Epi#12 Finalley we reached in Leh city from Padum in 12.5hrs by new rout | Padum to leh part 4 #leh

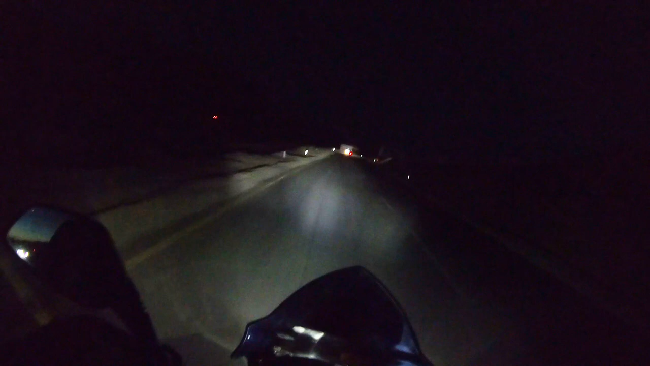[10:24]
8:30 का समय हो चुका है, अभी भी मोर देन 45 मिनट लगने वाले हमें। तो अब सीधा आपको लेह में मिलेंगे, अंधेरा हो चुका है और दोनों बाइक हमारी आगे जा रही हैं। अब मिलते हैं आपको सीधा लेह में।
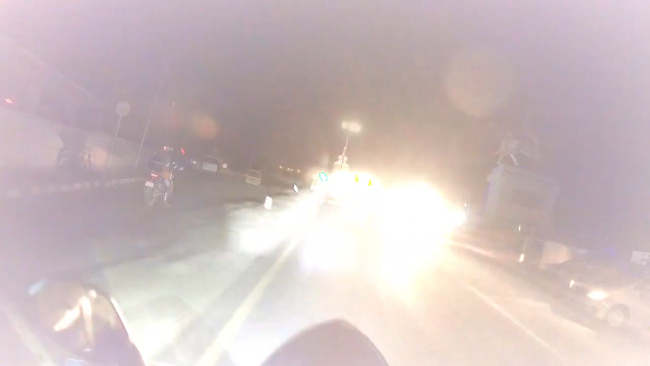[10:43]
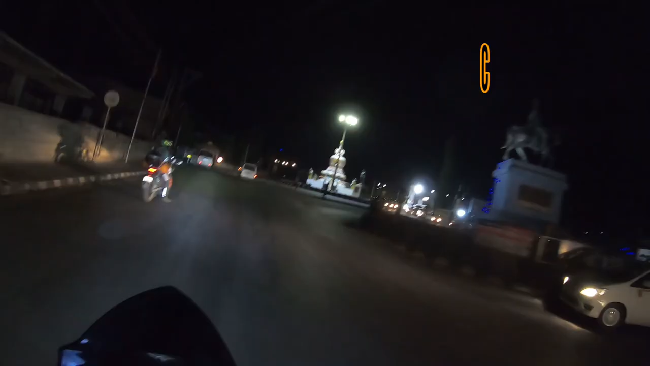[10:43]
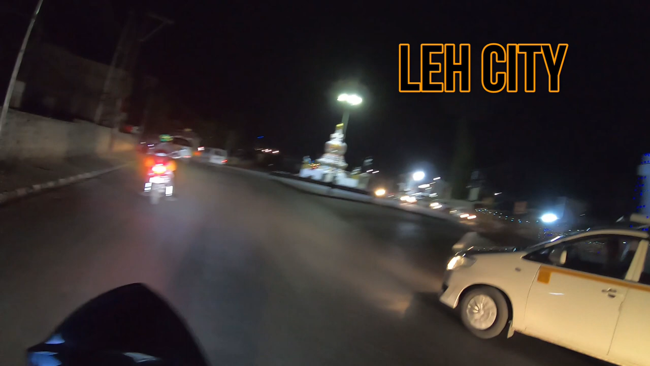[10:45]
तो गाइस लेह में आपका स्वागत है, हम पहुंच गए हैं लेह।
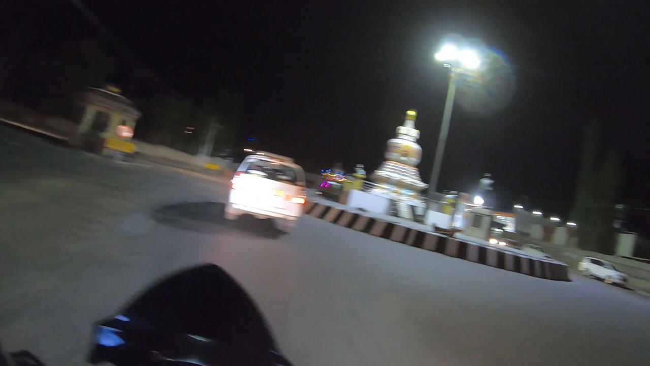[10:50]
ये देखिए स्तूपा,
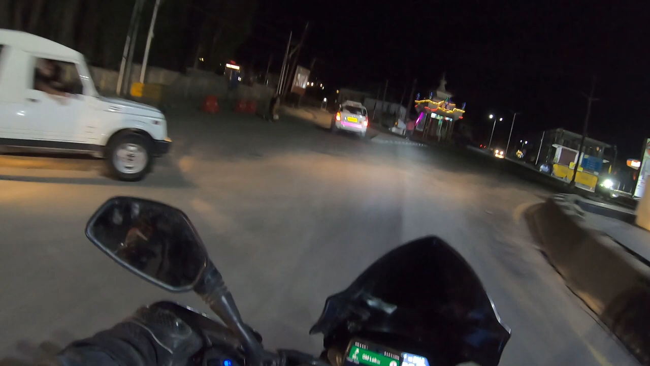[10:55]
और इस समय मार्केट ऑलमोस्ट बंद हो चुकी है।
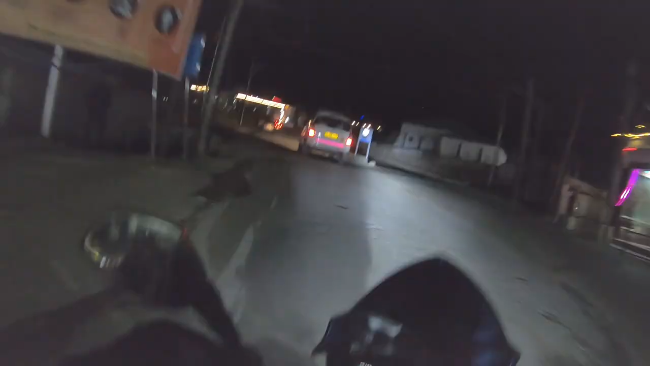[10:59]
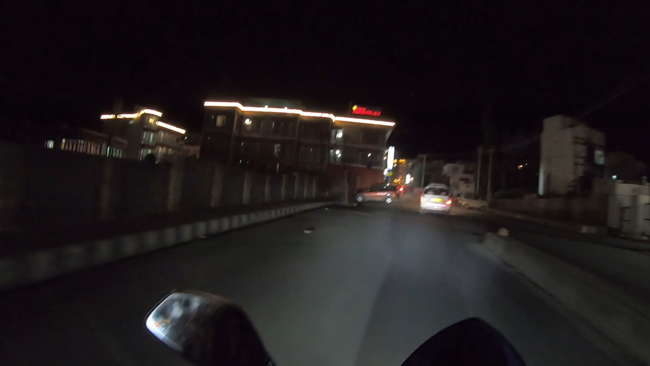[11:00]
तो ये मार्केट है लेह की, हम एंटर कर गए हैं मार्केट के अंदर, और ये वन वे लिखा हुआ था बाहर तो। और यहाँ पे दुनिया भर के होटल रेस्टोरेंट मिल जाएंगे आपको। बहुत चेंज हो गया यार, बहुत ही खूबसूरत बन गया है लेह,